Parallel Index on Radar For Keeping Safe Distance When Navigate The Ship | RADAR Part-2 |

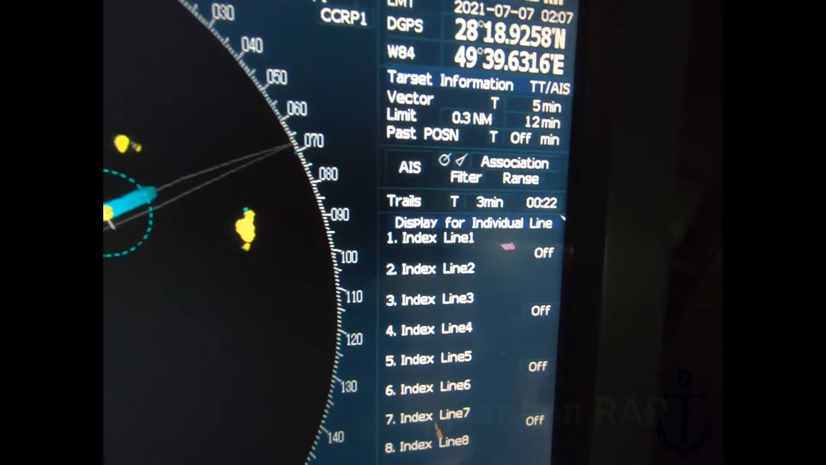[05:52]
Satu line itu Dua line itu Dimaksudkan adalah Untuk kanan dan kiri Jadi Sekali kita pencet on ini Maka Kanan kiri akan Menyala Seperti ini Oke Ini kalau semua saya off kan On kan Maka ada
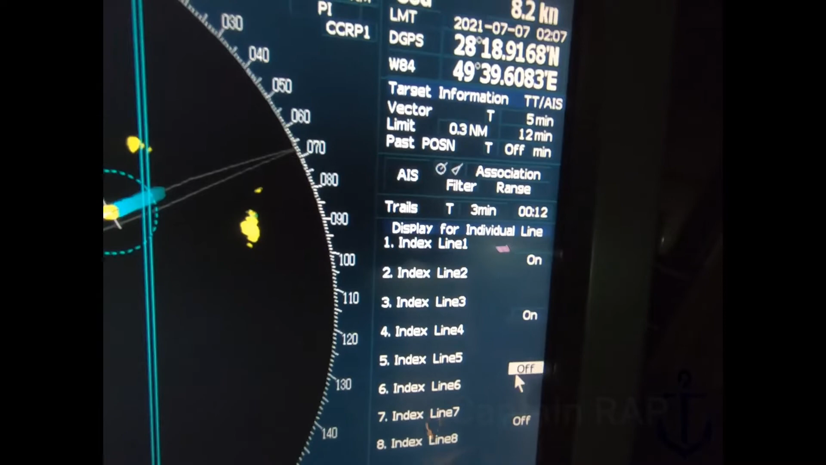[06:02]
4 bagian Yaitu Kanan dan kiri
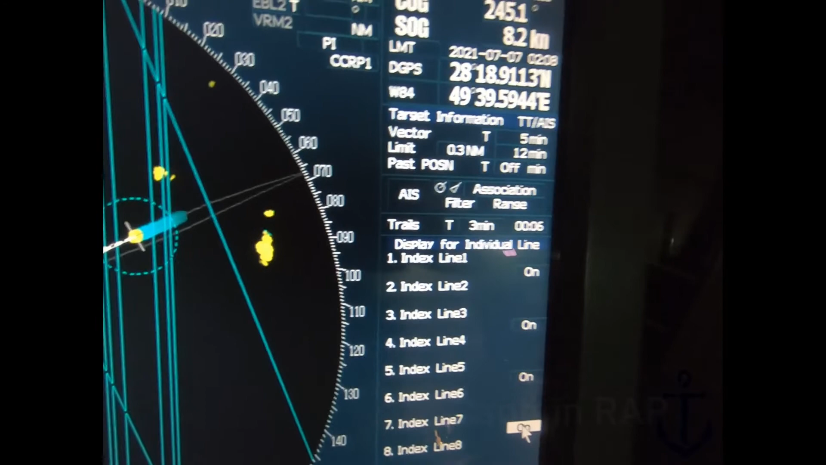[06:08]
Jadi 8 Tapi ini kan terlalu banyak Kita hanya butuh 2 saja Teman-teman ya Karena kita hanya Mengetahui
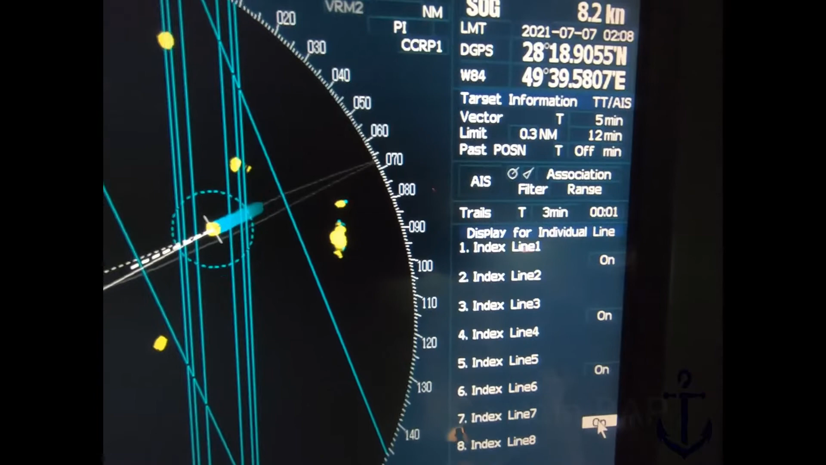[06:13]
jarak Di sekitar kapal kita Yang ada di sebelah kiri Dan sebelah kanan Sampai ke depan Jadi Saya pakai Saya pakai Satu saja Saya pakai yang Terakhir saja Yang 1 2 3 4 5 6 Saya Off kan Yang on Saya pakai ini Oke Kemudian kita Exit Keluar Nah Ini teman-teman Lihat Garis jajarnya Belum sama dengan Haluan kita Ya Haluan kita
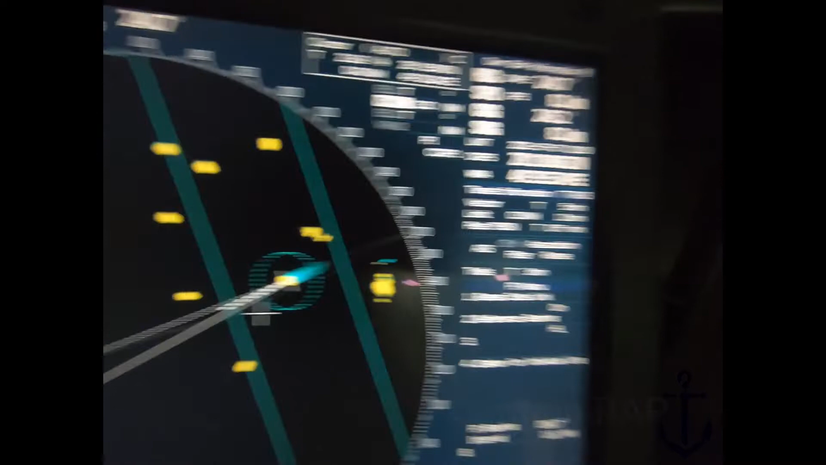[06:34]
Kesini Sementara garisnya Sini Ya kan Nah Untuk Supaya dia Paralel dengan Garis haluan Yang telah kita Setting Maka
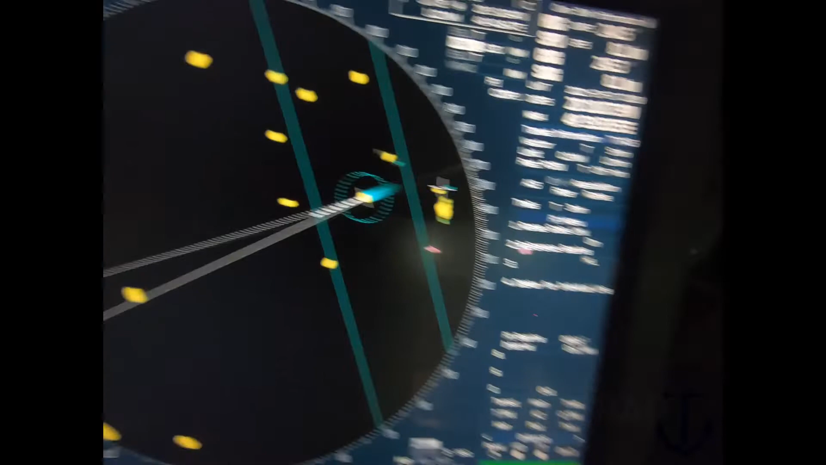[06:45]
Kita bisa Kembali lagi dulu
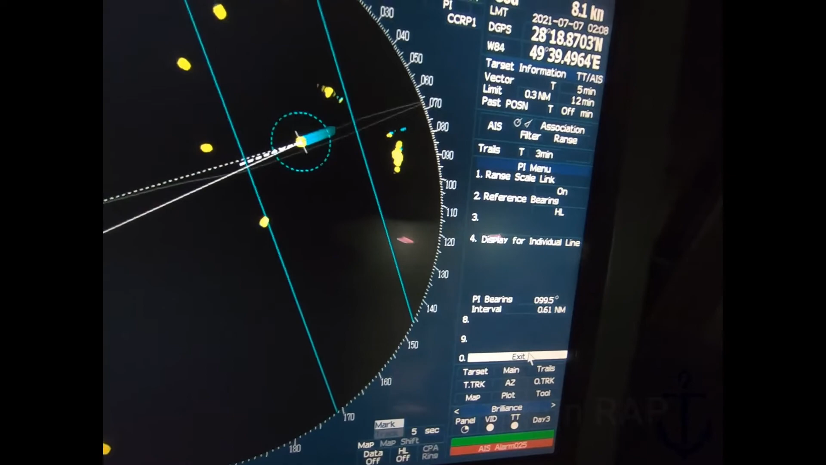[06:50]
Exit Kemudian teman-teman Heading link masih off Ya ini heading link masih off Maka
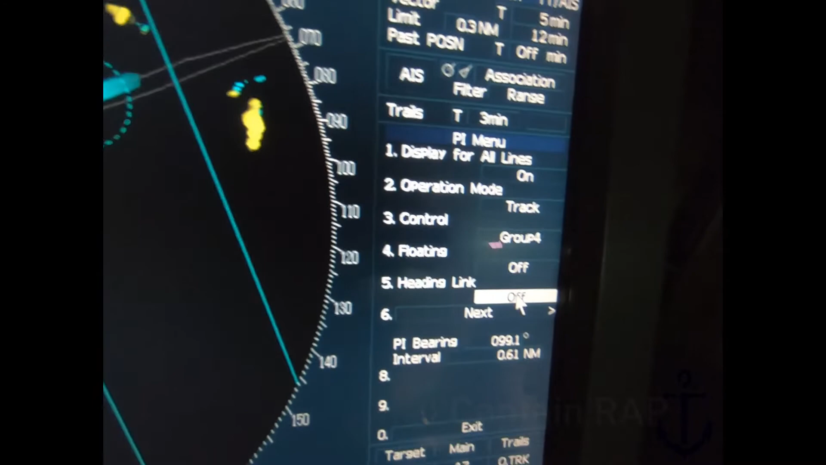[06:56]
kita Pencet on Oke Nah Sekarang dia sudah
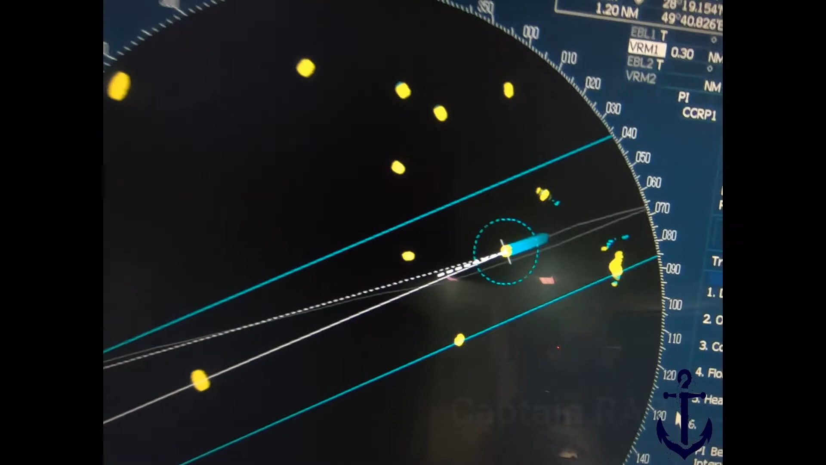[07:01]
Bergerak Paralel dengan Haluan kita Sekali lagi Saya ulang Kalau ini teman-teman Masih posisi off Dia akan Tidak sejajar Dengan garis haluan Maka
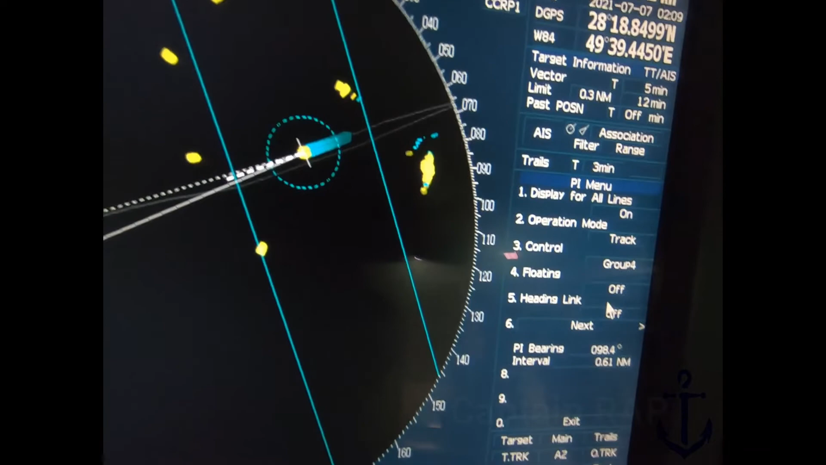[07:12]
kita on kan Ya Oke Kita on kan Nah teman-teman lihat Ini kan garisnya Belum sesuai dengan Settingan Saya mau 0,3 ini Saya settingkan Maka
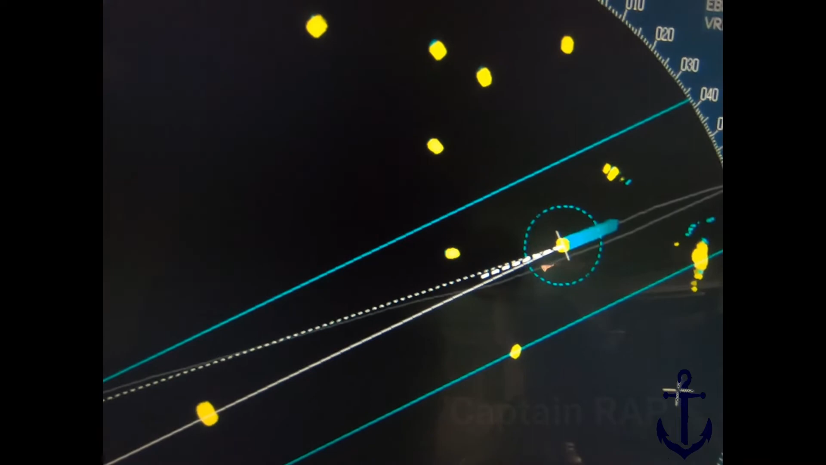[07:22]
Kita Mainkan tombol Daripada UBL ini tadi teman-teman Sorry Tombol VRM Oke Kita kecilkan Besarkan sesuai dengan Settingan kita Nih
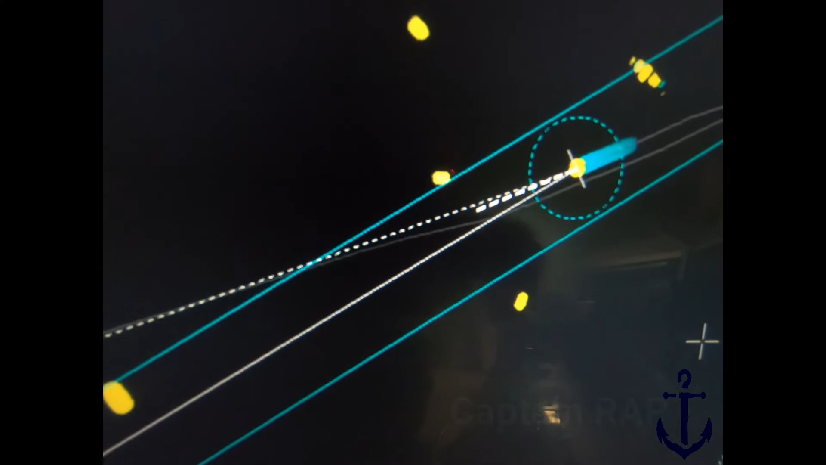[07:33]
Ya Paling tidak Hampir menyentuh garis lah ya Nah Oke Jadi Walaupun
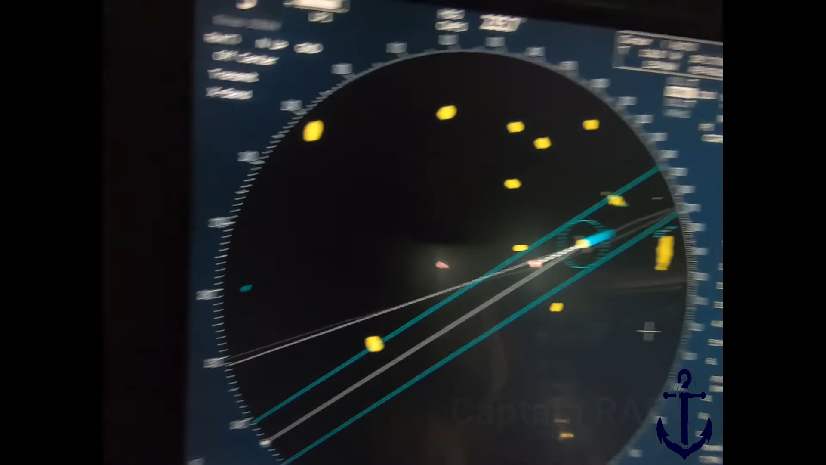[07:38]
haluan teman-teman Nanti bergerak ke kanan Ke kiri Paralel index ini akan Mengikut
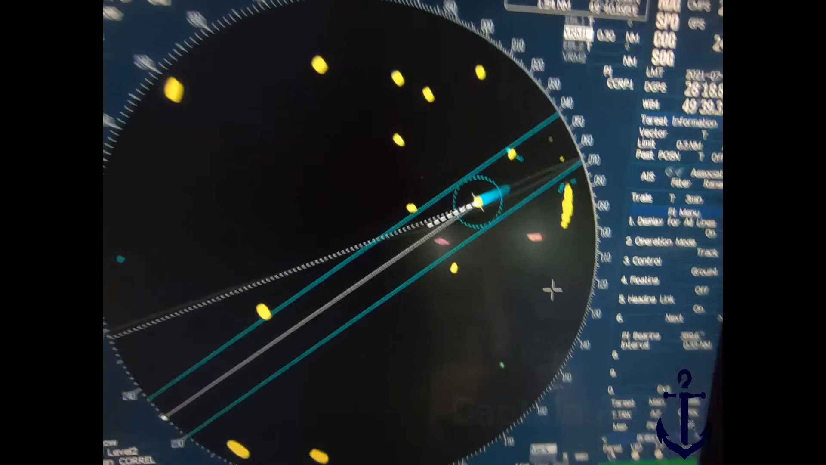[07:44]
Ya kalau sudah disetting Langsung exit saja Exit Exit Exit Ya ke menu awal Oke Nah untuk Menggerak-gerakan IBL